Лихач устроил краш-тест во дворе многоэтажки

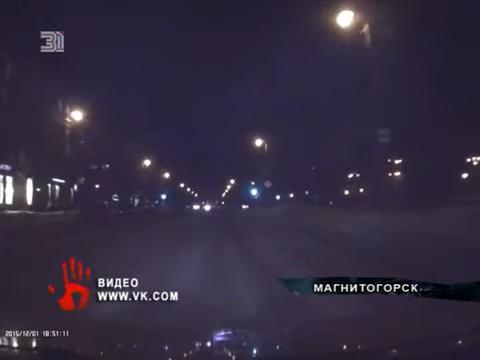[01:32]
А в Магнитогорске на пересечении улиц Металлургов и Горького ВАЗ на скорости едва не совершил лобовое столкновение. Хозяин видеорегистратора в последний момент сумел среагировать и избежать мощного удара с 99-й. По словам автора ролика, водитель за управлением отечественной легковушки был пьян. А на улице Цвилинга водитель УАЗа решил срезать на повороте.